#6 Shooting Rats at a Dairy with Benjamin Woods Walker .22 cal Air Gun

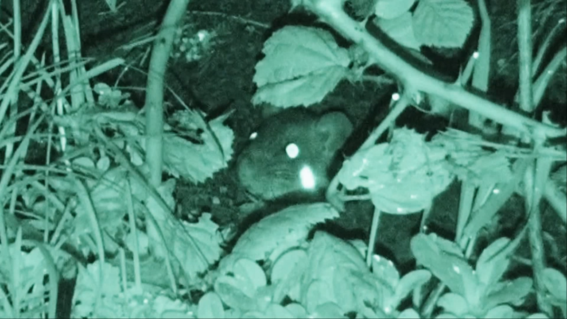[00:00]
Welcome to my sixth video of shooting rats out of the dairy in western Washington state using an air gun. This picture made me laugh. It reminded me of the arcade game where the gophers pop their heads up and you smack them down with a mallet. I don't use a mallet but this video does show rats being shot and killed with an air gun.
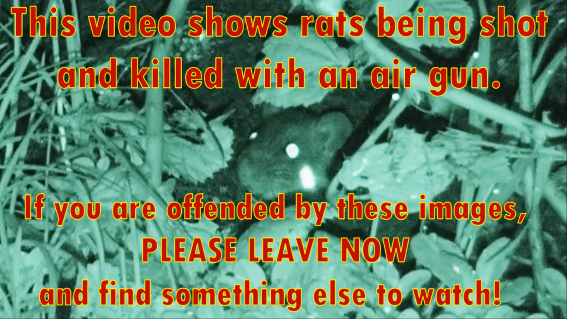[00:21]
So if you are offended by these images please leave now and find something else to watch.
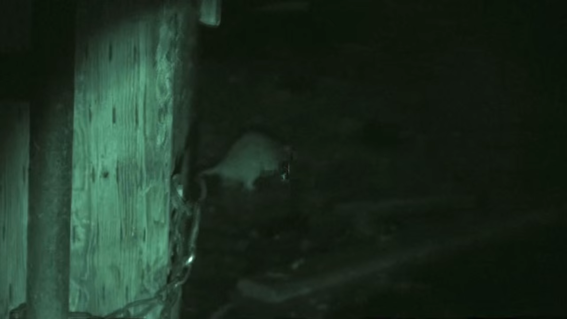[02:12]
I would prefer that the laser sight was directly over the board but in this case it's offset a small amount.
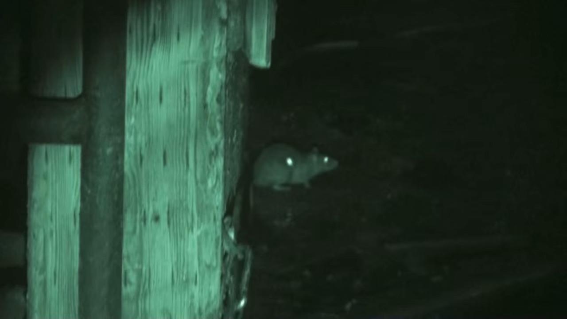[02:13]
But as you can see the laser dot is very visible for what I'm doing using it here in the dairy and once it's zeroed it tends to stay zeroed quite well.
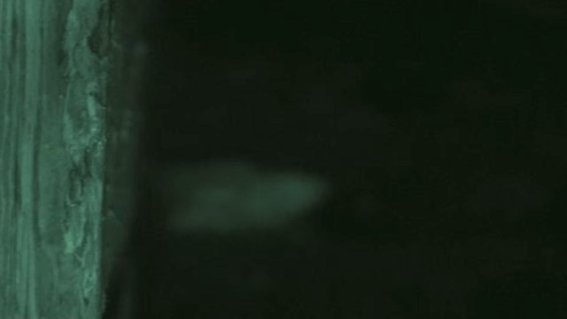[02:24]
Easy on batteries. It's a good sight.
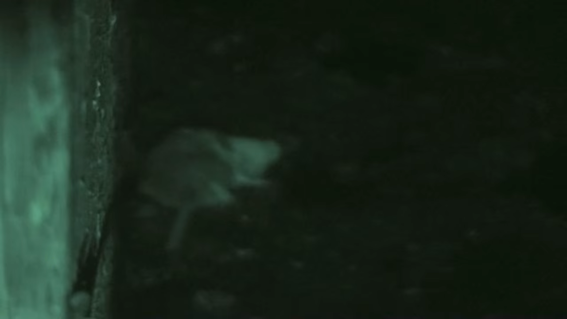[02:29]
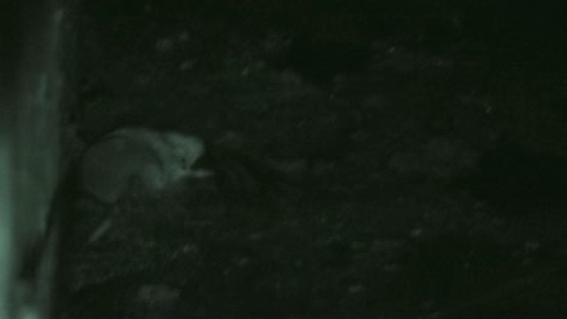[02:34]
As you can see it's pretty wet around the dairy.
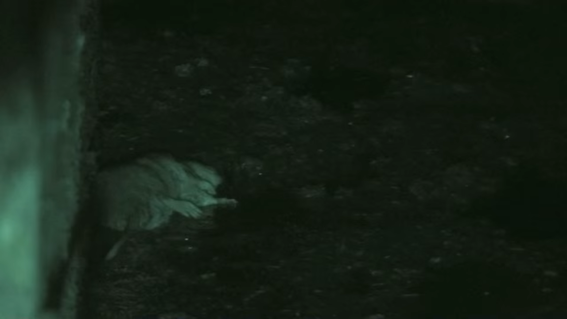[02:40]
Western Washington is known for its rainfall. They have a few dry amounts during the summer. Most of the time it's pretty goopy.
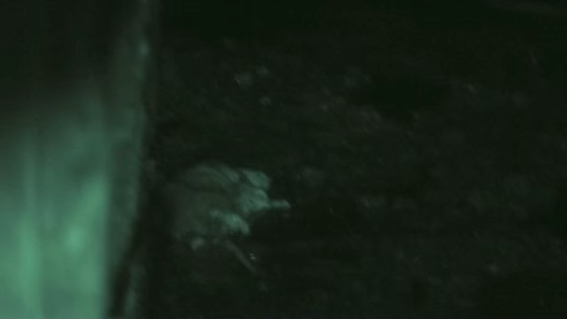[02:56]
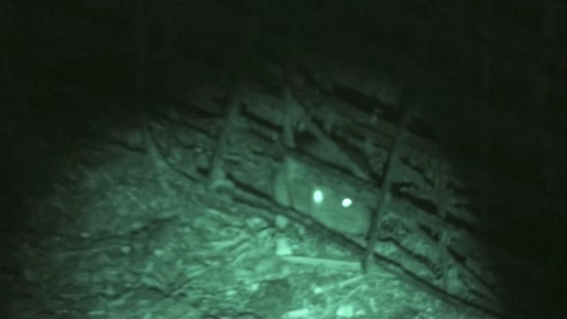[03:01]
This rad decided to try to hide in portable pin panels that didn't hide in quite well enough.
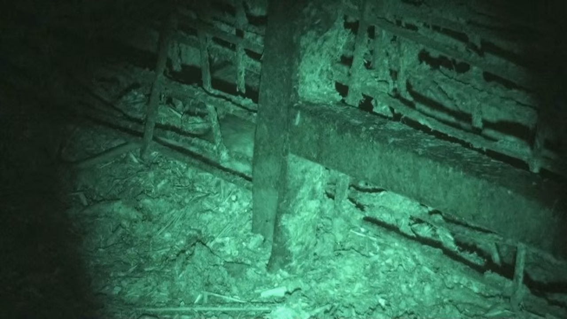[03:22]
We use the Crossman 14.3 grain. Usually the hollow point pellets. They're quite accurate in the Woods Walker.
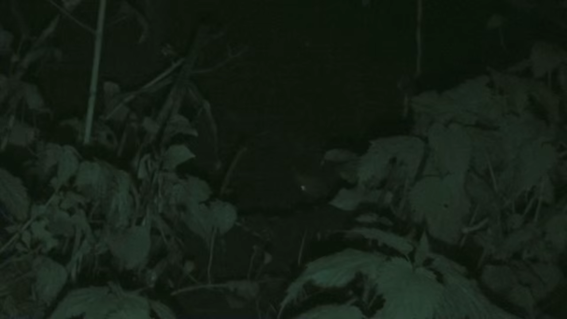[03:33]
And at about 13 foot pounds of energy average they do a perfect job on these rats. They'll penetrate the well enough and yet don't have ricochet issues that could cause damage to the dairy equipment or more particularly the cows. This is looking back under the foundation of one of the barns.
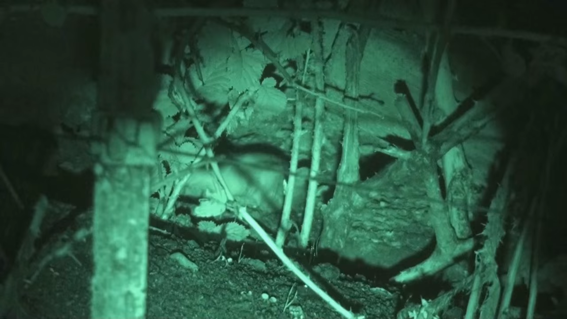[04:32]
They tend to come and check on their buddies when they get shot which is kind of a nice thing to do I suppose but it makes them more vulnerable to me. This rat was hiding behind the leaves but his eye is quite reflective. I saw it through there and made a successful shot. A lot of European blackberries. They like to use them for cover. Nest up back underneath them. Harder for the predators to get to them usually.
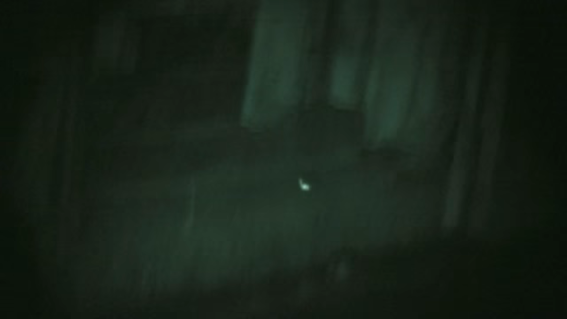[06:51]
yards across an open area for the cows to hang out.
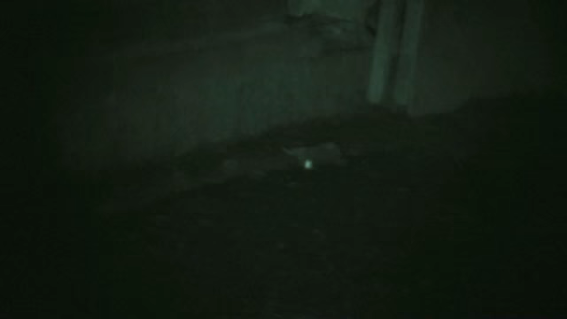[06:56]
As you can see,
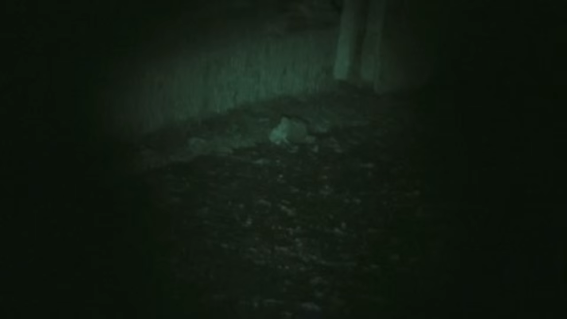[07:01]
there's a follow-up shot to make sure it's a quick end to the wrap.
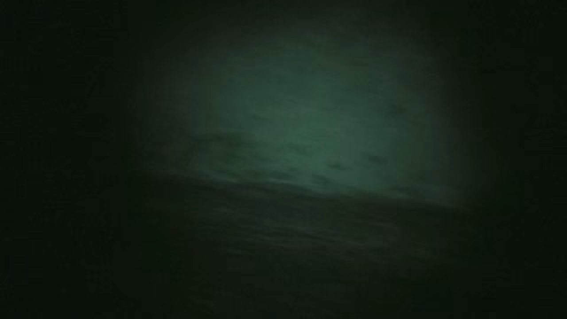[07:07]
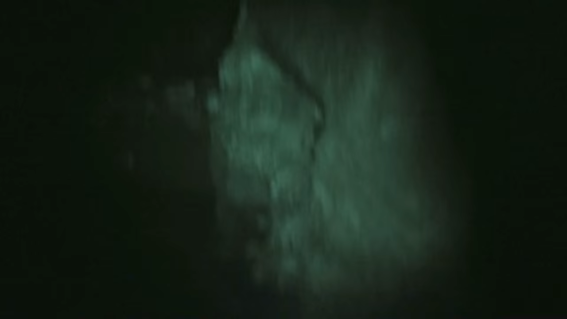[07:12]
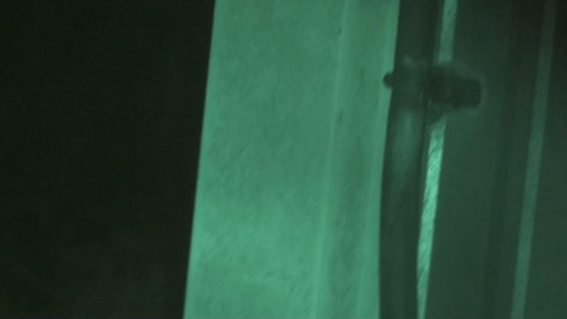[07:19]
This is about a 10-yard shot. Over time, I've learned that you can tell by the way a rat moves
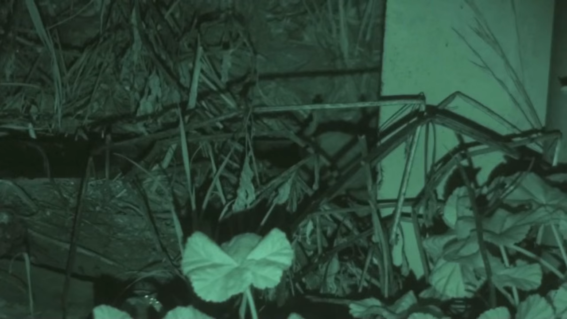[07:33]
his tail whether you've made a real solid lethal shot or not. In this case, even though the rat's not completely upside down, I didn't like the way his tail was moving. I gave him a follow-up shot through the body and that did finish him off quite well.
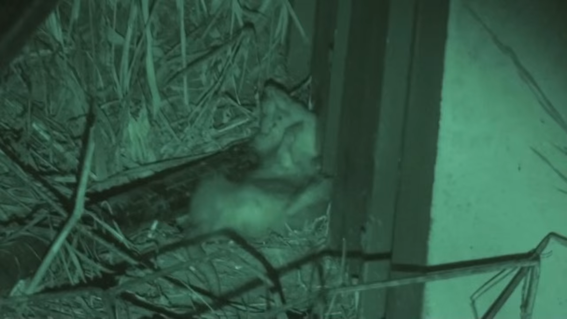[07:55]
One of the issues with the night vision is that there's a certain deep distance between the viewer and the